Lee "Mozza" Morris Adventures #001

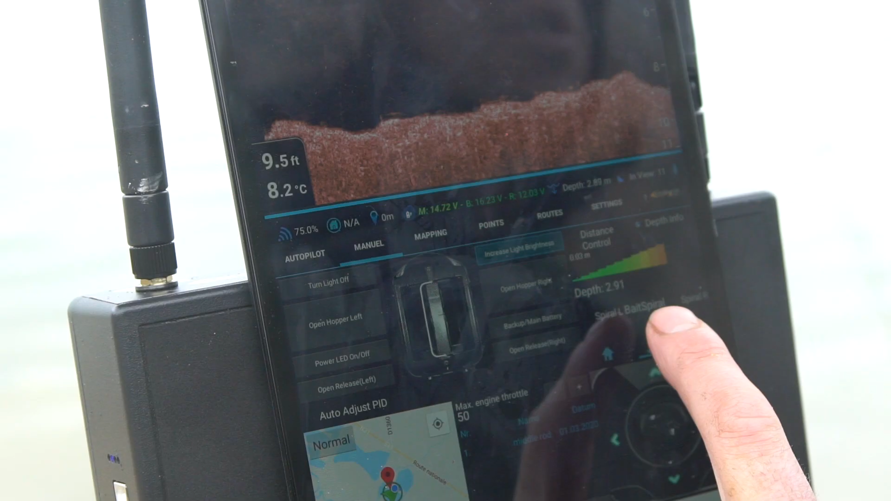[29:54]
On screen: water 8.2°C
it doesn't obviously tell you the distance in wraps as such, so I've ended up putting marker elastic onto the reel, so you know, if I do get a bite, I can just put the rods out.